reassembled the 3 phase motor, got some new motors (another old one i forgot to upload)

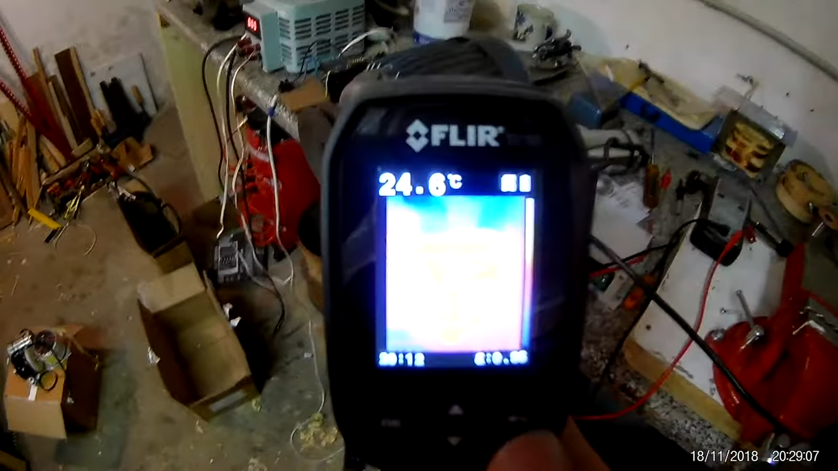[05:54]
On screen: spot 24.6°C
Oh, now you can. You see the motor housing is warm.
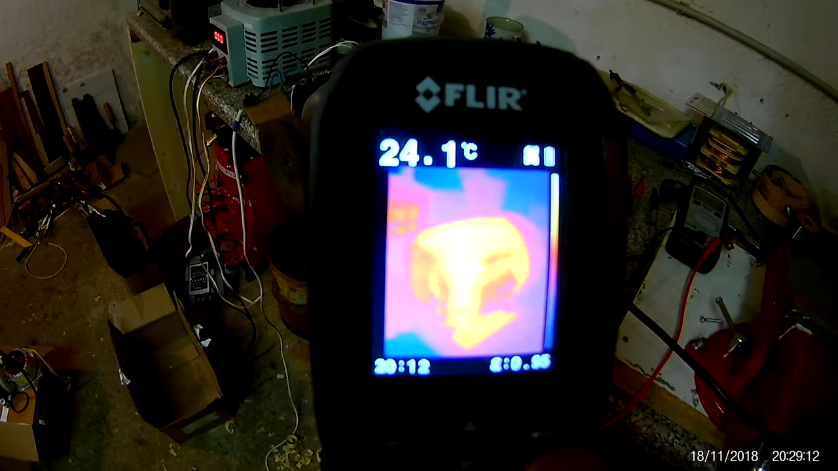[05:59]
On screen: spot 24.1°C
Cap itself doesn't even show up,
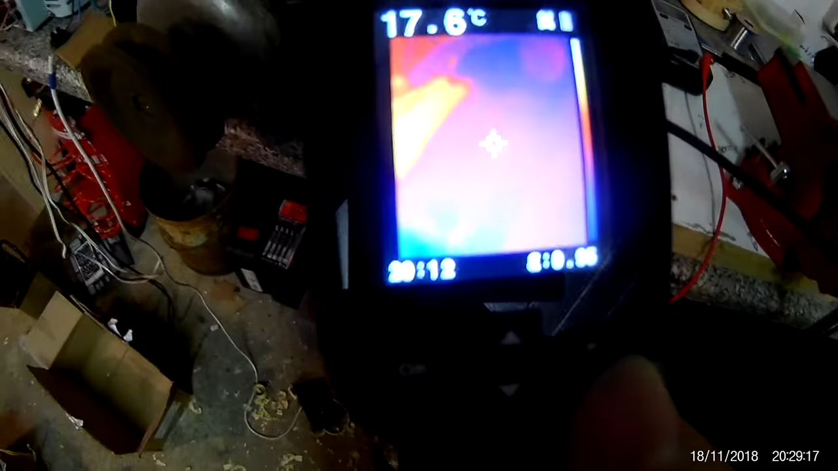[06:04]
On screen: spot 17.6°C
but the motor housing got really, really warm.
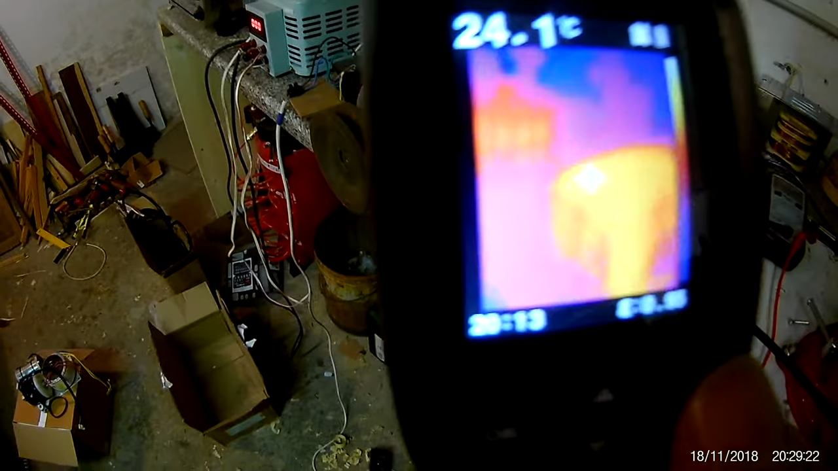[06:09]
On screen: spot 24.1°C
So it indeed does pull 1.5 kilowatts at 150 volts for no reason.